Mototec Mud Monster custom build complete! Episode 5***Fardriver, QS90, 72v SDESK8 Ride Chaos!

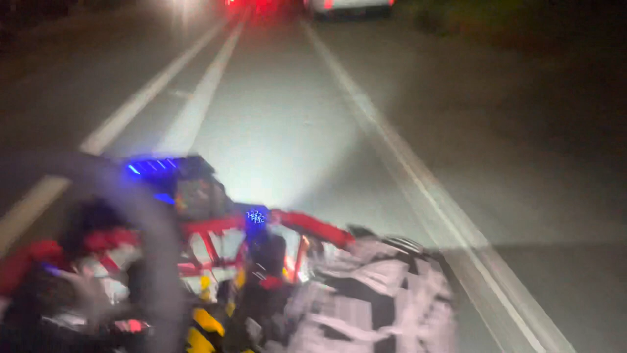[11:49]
That is not safe at all. Fuck it. Gotta make it back. These guys.
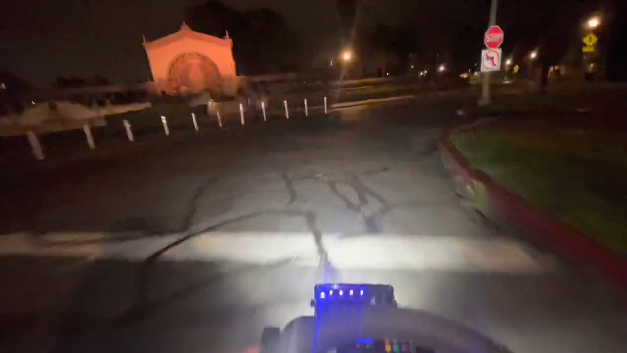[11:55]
Holy shit, we made it. Man, what a ride. What a ride. The thing is fucking hanging on by a thread. We're doing it.
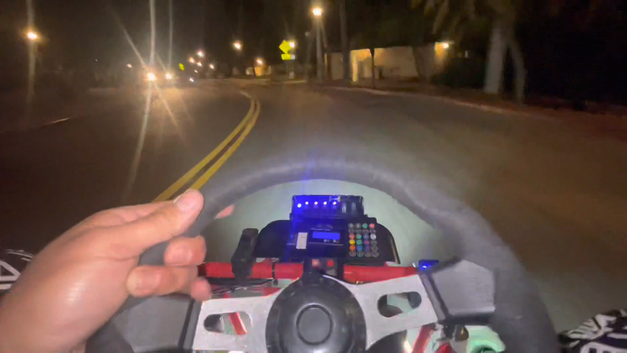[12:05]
We are sending it. Oh, got no steering left in this thing. But I'm doing it no matter what. Get to the car. Now we know.